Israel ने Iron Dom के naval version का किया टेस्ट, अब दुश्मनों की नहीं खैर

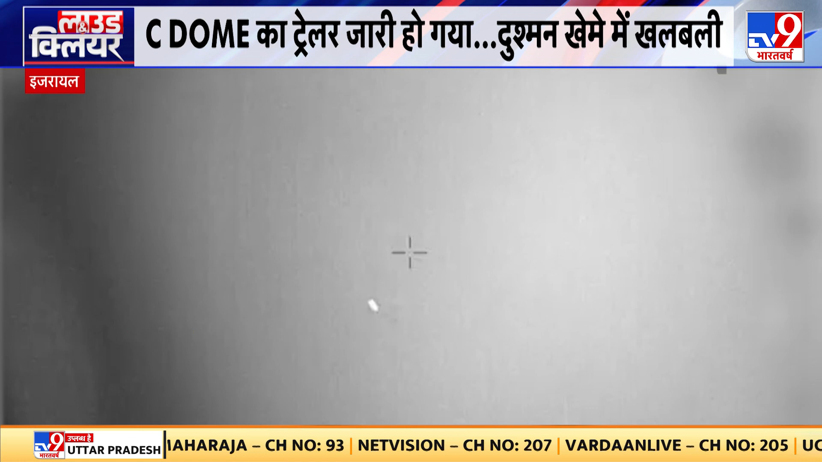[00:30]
یہ سی ڈوم لکش پر ستیک نشانہ سادہتہ ہے اور یہ اسرائیل کا سی ڈوم ہے جس کی تصویریں آپ کے سامنے